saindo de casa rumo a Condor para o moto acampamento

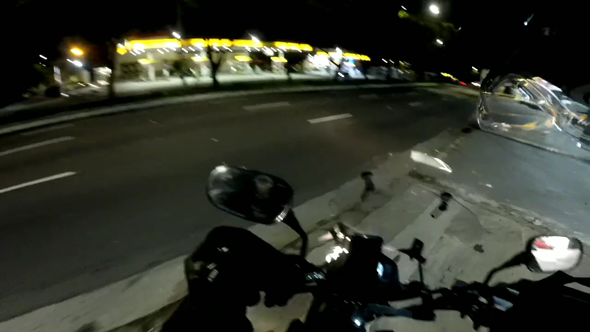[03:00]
Avenida dos Bandeirantes em São Paulo, aqui próximo ao aeroporto de Congonhas. 6,4 aqui, 6,59. É diferença, hein? O posto do lado do outro. Dá uma conferida aqui. Carteira, celular, que eu sou meio desastrado, né? Tá tudo aqui. Vambora. É isso aí, galerinha.
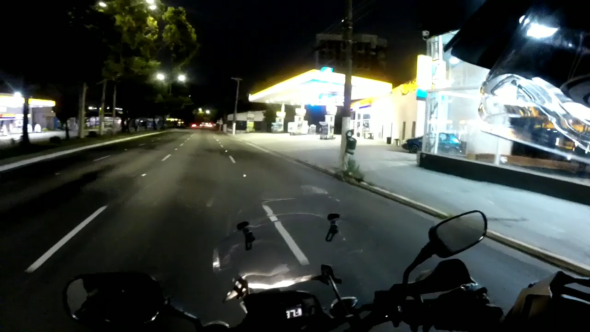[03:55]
Avenida dos Bandeirantes em São Paulo, aqui próximo ao aeroporto de Congonhas. 6,4 aqui, 6,59. É diferença, hein? O posto do lado do outro.